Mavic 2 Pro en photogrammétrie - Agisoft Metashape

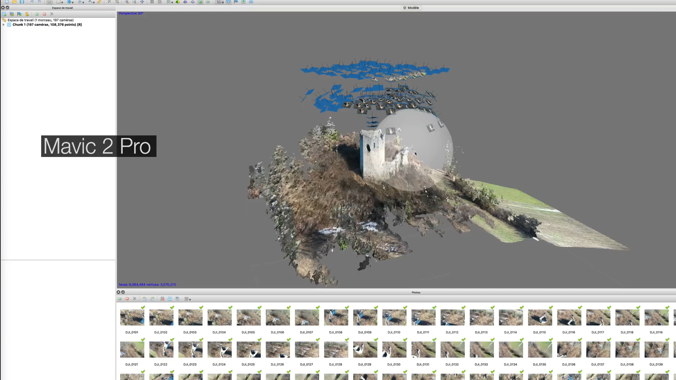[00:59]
je vous propose aujourd'hui de voir le résultat et de vérifier si maintenant le Mavic 2 Pro est un bon appareil pour la photogrammétrie et s'il produit des modèles 3D avec une échelle correcte c'est parti !
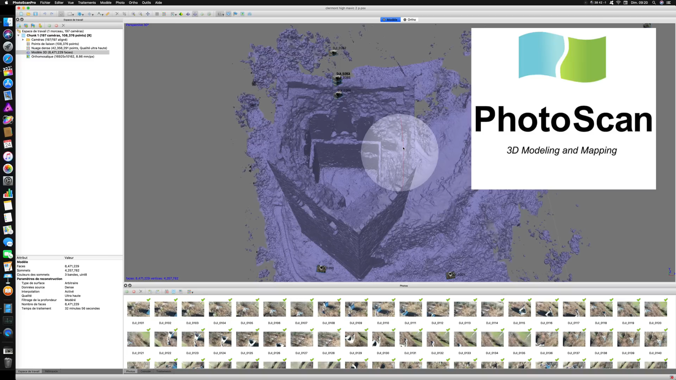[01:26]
ensuite le logiciel Agisoft Photoscan aujourd'hui pour m'assurer que le Mavic 2 Pro est efficace en toutes conditions j'ai refait des tests avec toujours l'application Pix
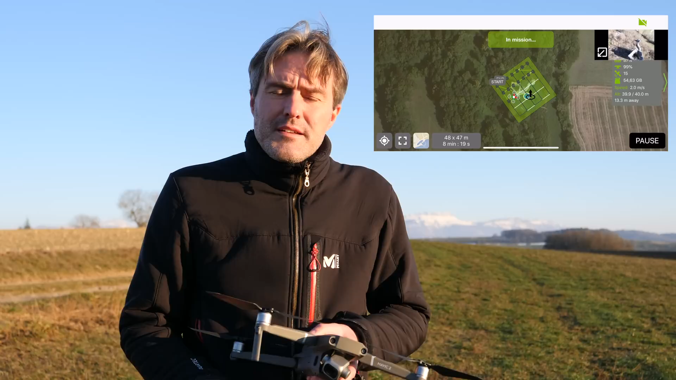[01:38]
4D Capture pour planifier les missions mais également avec Drone Harmony ensuite j'ai également fait des captations à la main sous-entendu j'ai pris les commandes pour moi-même déclencher les
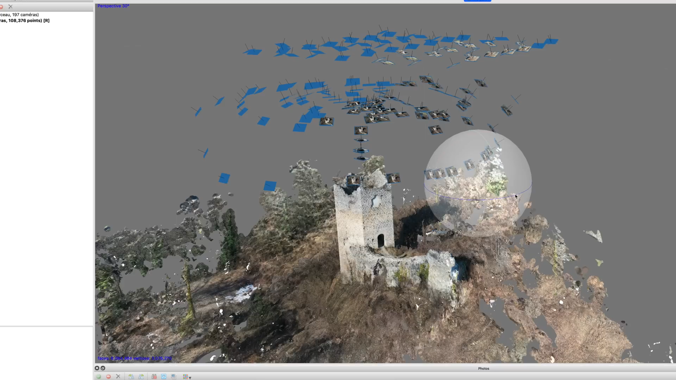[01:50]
photos tout autour des sujets que j'ai voulu modéliser donc ça nous permettra d'avoir un test un peu plus étendu
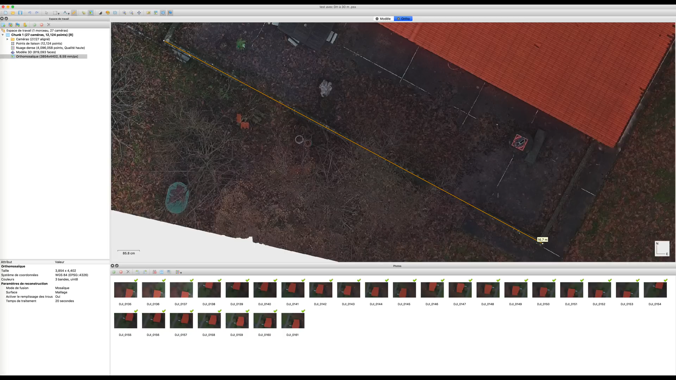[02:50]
ici la longueur de la terrasse et on obtient
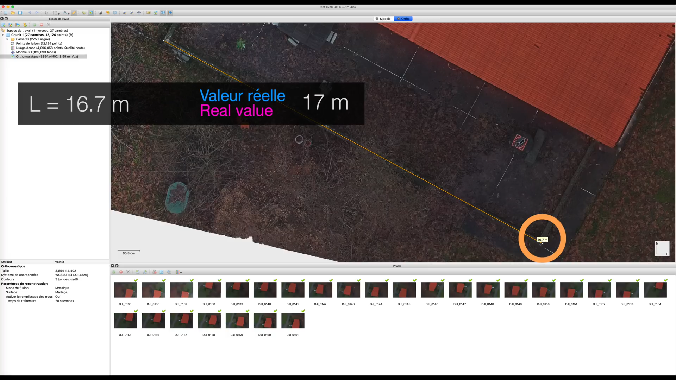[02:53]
16,7 mètres au lieu de 17 mètres réellement soit une erreur inférieure à 2%
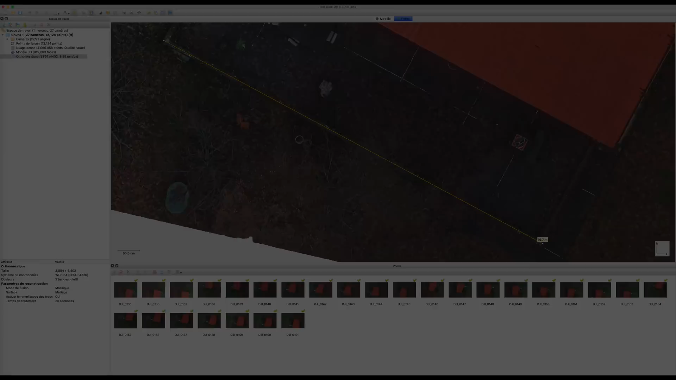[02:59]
on reproduit le scan de la maison cette fois-ci en pilotage manuel à 45 mètres de haut pour
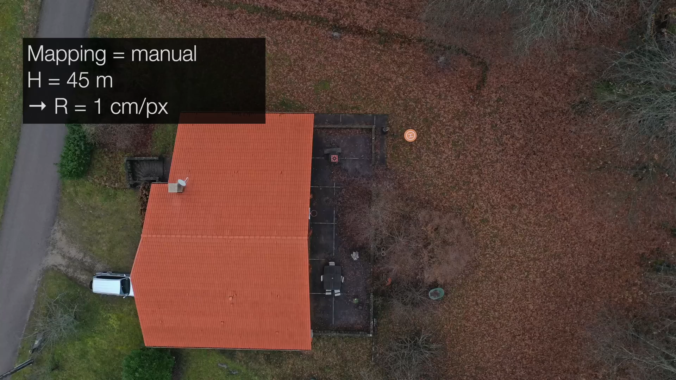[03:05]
une résolution théorique de 1 cm par pixel la mesure de la terrasse sur l'orthophoto donne
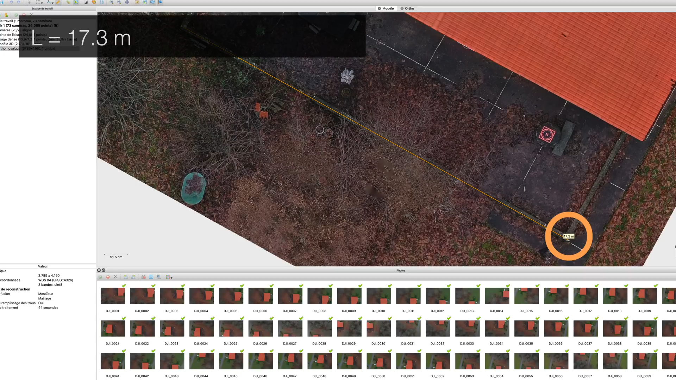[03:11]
17,3 mètres soit encore une erreur inférieure à 2%
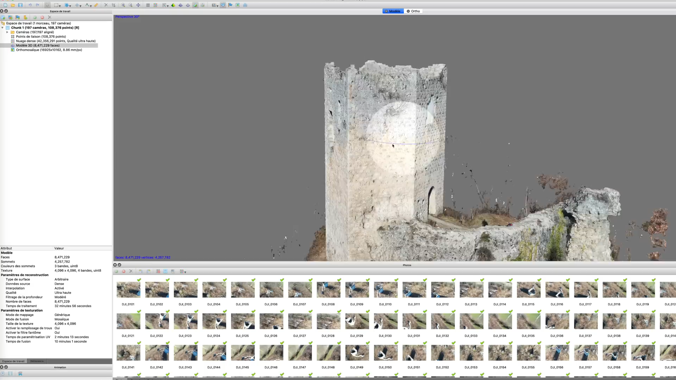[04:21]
réussi malgré les écarts d'exposition entre les surfaces éclairées
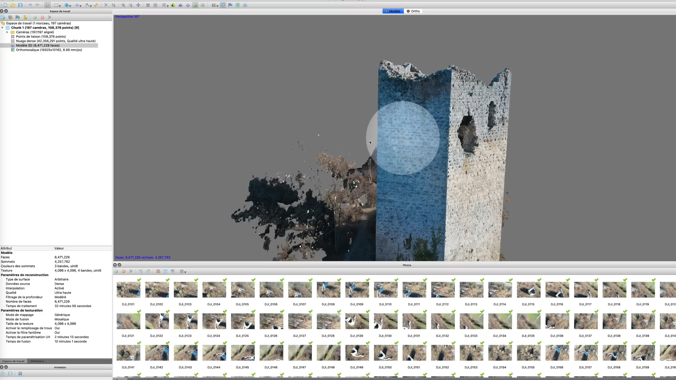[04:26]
et l'intérieur bien sombre l'écart de mesure entre le modèle 3D et la réalité est encore bien limité avec une erreur de 2,3% seulement
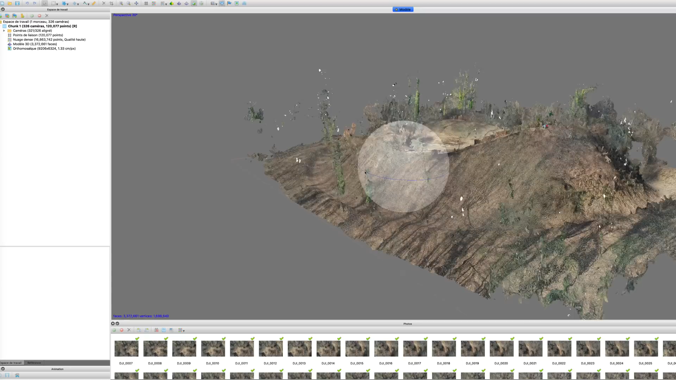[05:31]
accessibles afin de réaliser des captations de vestiges du passé comme cet emplacement d'un château fort du XIe siècle ce qui permet la génération de beaux modèles 3D qui profitent des 20 mégapixels du Mavic 2 Pro